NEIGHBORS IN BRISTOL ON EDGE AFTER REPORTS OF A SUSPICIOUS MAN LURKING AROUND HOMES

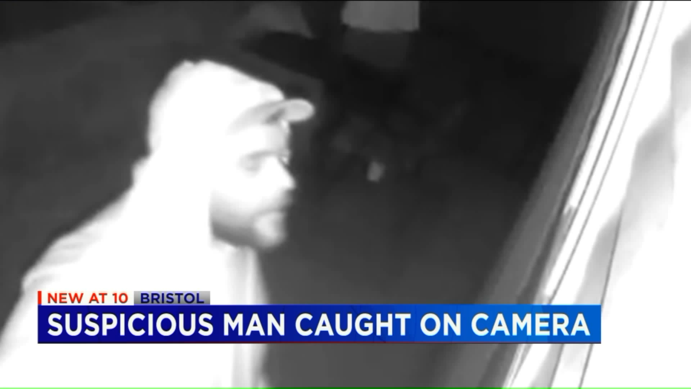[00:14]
ON EDGE RIGHT NOW AND RIGHT NOW FEELING UNCOMFORTABLE AND UNSAFE BECAUSE HE HASN'T GOT CAUGHT YET. THIS PERSON WHO LIVES ON COLONY STREET IS SCARED FOR HIS SAFETY. HE TELLS FOX 61 THIS MAN ATTEMPTED TO BREAK INTO HIS HOME LAST NIGHT AND EARLY THIS MORNING. HE SAYS SHORTLY BEFORE 6 30 A.M.